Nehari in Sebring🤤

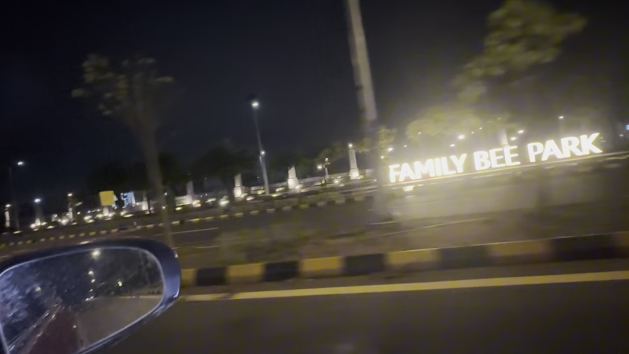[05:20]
अभी तो रात के 1:30 हो गए हैं, अभी पार्क बंद है,
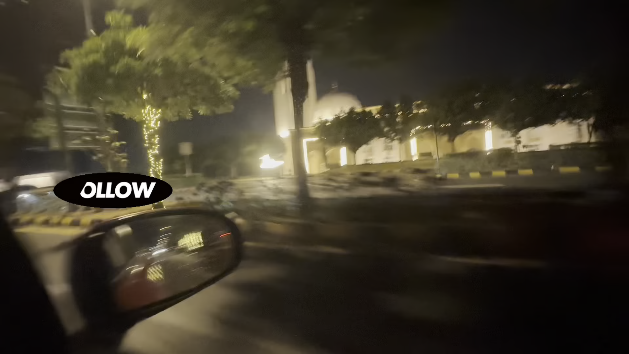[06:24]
ये देखें जी, बहुत प्यारी मस्जिद है माशाल्लाह।
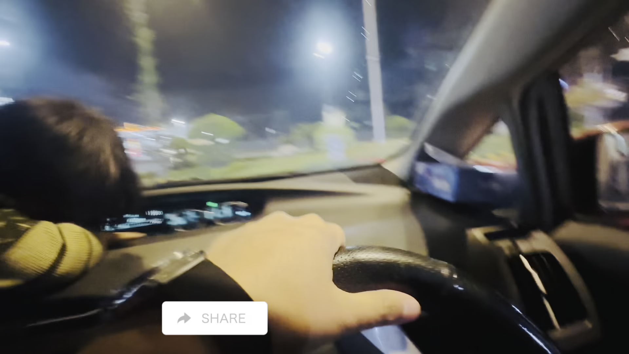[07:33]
अच्छा ये देखें जी, माशाल्लाह रमज़ान की इतनी बाबरकत है, और हर तरफ लाइटें, हर तरफ।
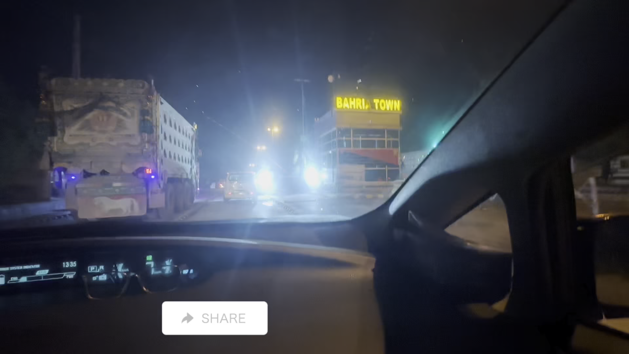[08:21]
ये जी हम अभी बैरिया टोन में एंटर हो रहे हैं, बैरिया टोन इस्लामाबाद में, और इधर अभी हम आए हैं नहरी लेने।
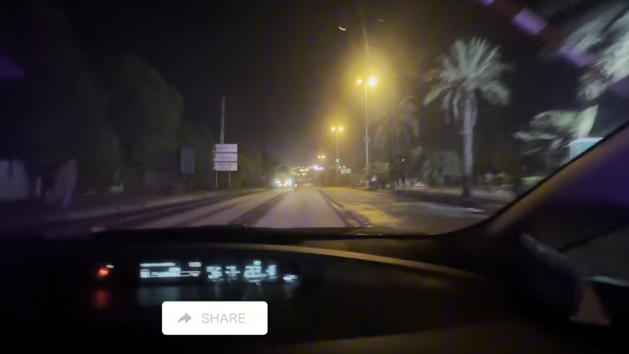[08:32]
ये भी हम बैरियल से इंटर हो चुके हैं माशाल्लाह।